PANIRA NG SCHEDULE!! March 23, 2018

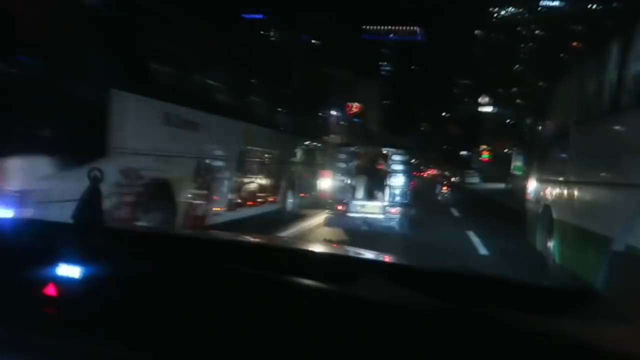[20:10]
Wala na talagang pag-asa ang traffic. Kahit yata tatlong pala pagpatungan eh, maging kalsada eh. Hindi na masusolusyonan ng traffic.